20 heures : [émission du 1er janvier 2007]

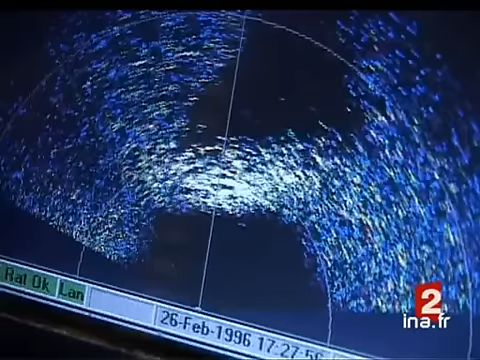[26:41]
Elle est donc environ à 10-12 mètres devant nous. Et on y va.